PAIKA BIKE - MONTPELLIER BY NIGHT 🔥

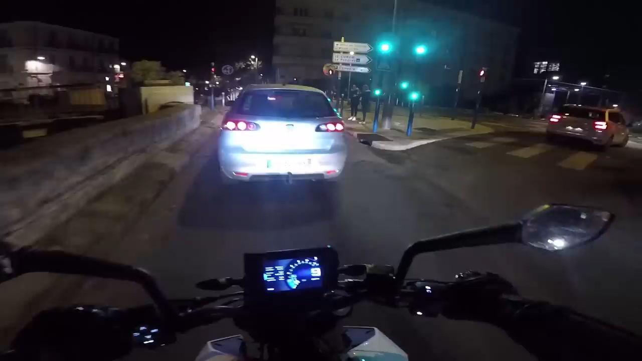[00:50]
Eh, bonsoir. Salut, salut. Ah là là, ce petit tunnel, oh, il fait une résonance. Ouais, c'est celui où... Viens.
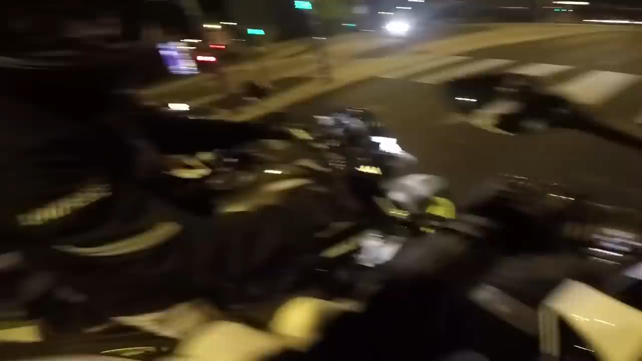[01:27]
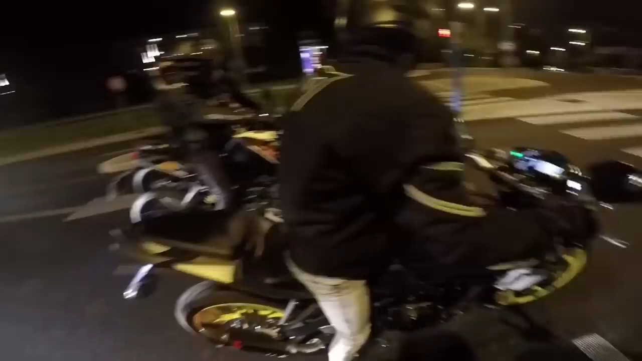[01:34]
Oh, c'est chaud, gros. Oh, c'est trop.
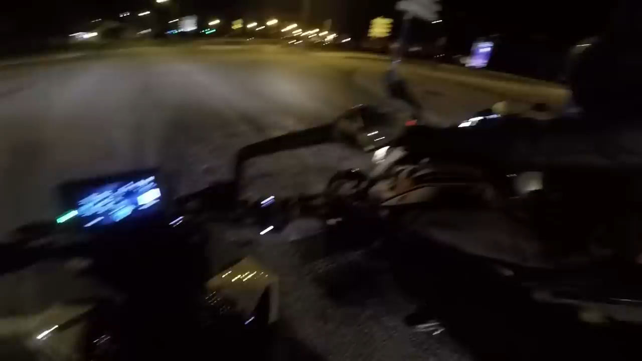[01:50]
Limite, le mec, il est comme ça. Tu sais, il fait le rupteur avec ça.